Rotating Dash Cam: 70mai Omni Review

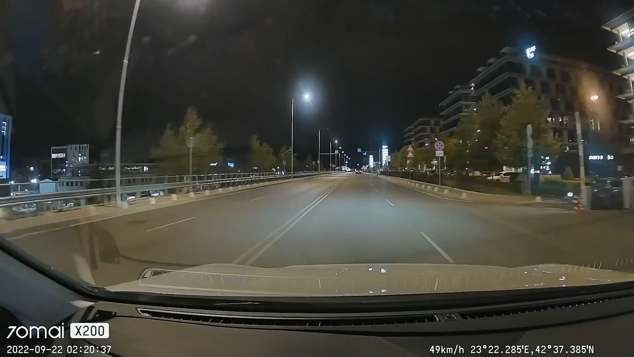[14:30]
The f1.5 large aperture enhances image quality in low light conditions. It's equipped with a Purcell Plus S HDR technology to deliver best-in-class low light performance, automatically correcting exposure levels.